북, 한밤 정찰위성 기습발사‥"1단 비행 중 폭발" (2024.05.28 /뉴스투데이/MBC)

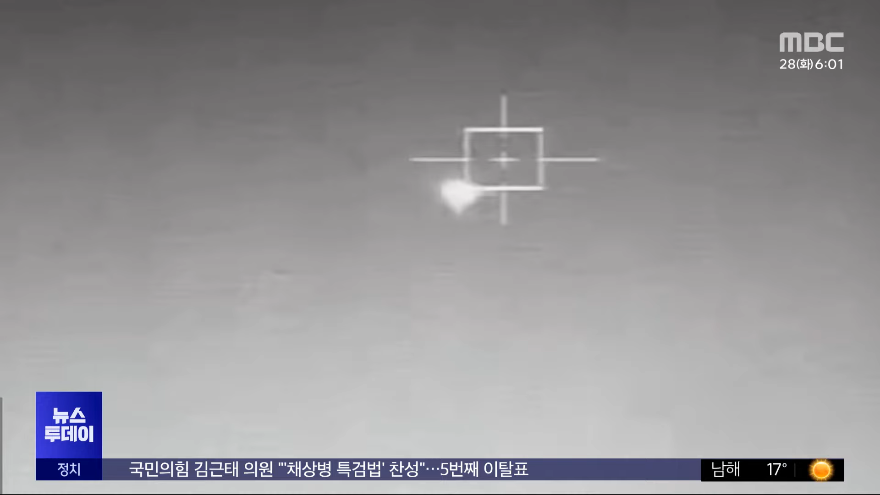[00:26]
한 차례 반짝이며 수직으로 솟구치는가 싶더니 7초 만에 커다란 불꽃이 일며 폭발합니다.
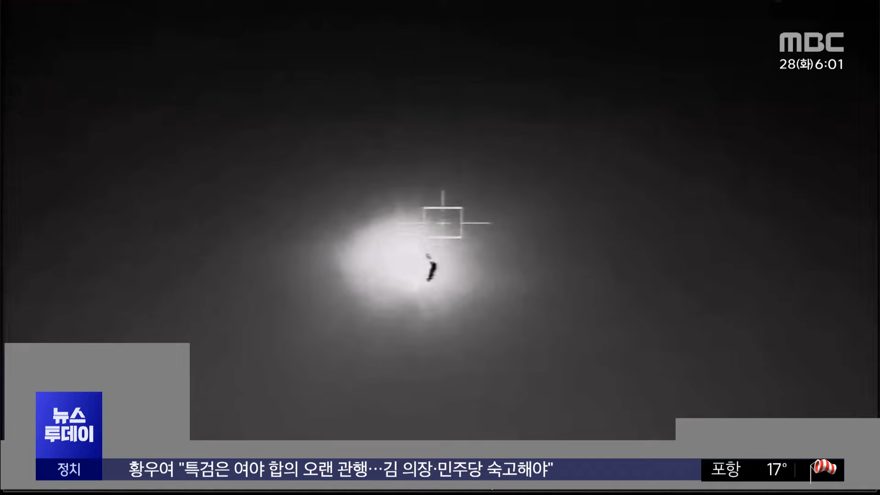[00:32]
우리군 경비함정이 촬영한 북한 정찰위성의 폭발 장면입니다. 합동참호본부는 어젯밤 10시 44분쯤 북한이 평안북도 동창리 일대에서 발사한 군사 정찰위성을 포착했다고 밝혔습니다.